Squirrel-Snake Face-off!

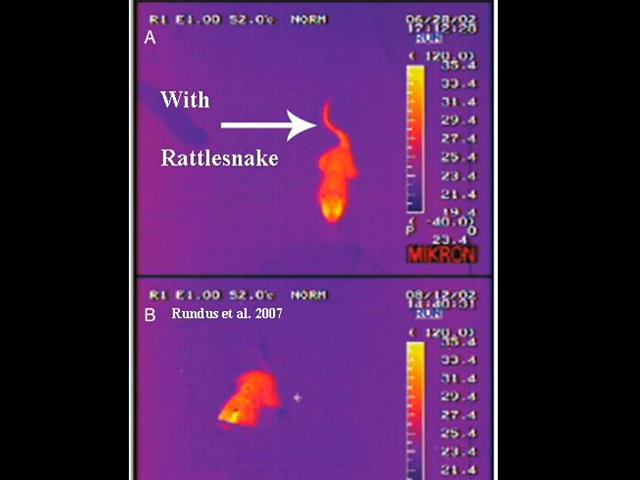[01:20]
Snakes probably produce a composite image that looks similar to this. Okay, sounds like a tough competitor, but what about the snake?